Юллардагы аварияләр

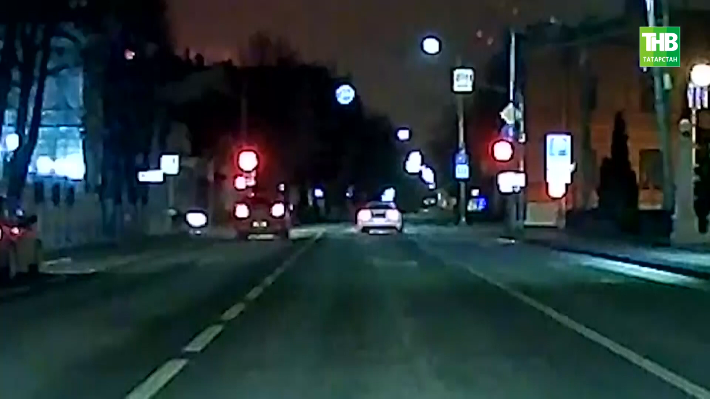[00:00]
Бұйылдағы видео тіркәгіштен олынған қадырлар қозан жетіндегі бістеде 2 машина бәрілішкен. Біріншісі светафорының қызыл түсіне шығып, 2-нче автомобилге келіп бәрілі.